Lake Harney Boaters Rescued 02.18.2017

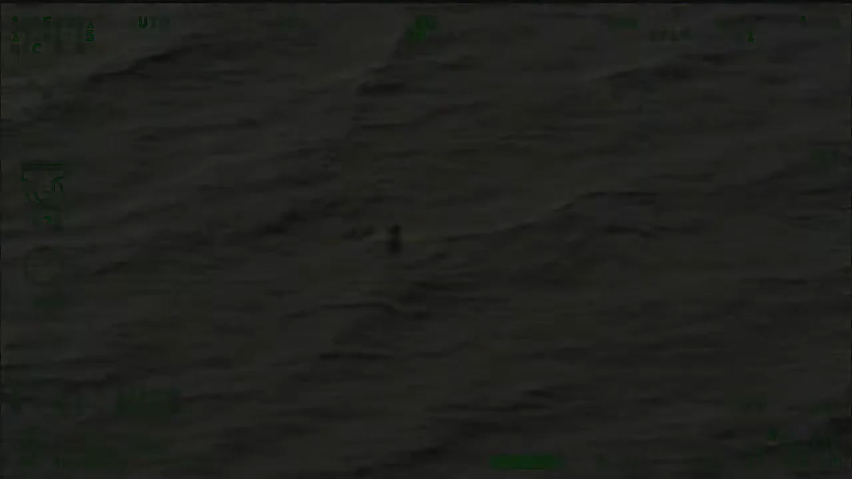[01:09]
In contact with FT on 49 Echo, and we got a visual on them. They're almost 97. They're gonna get to the one that's closer to shore, because he's by himself.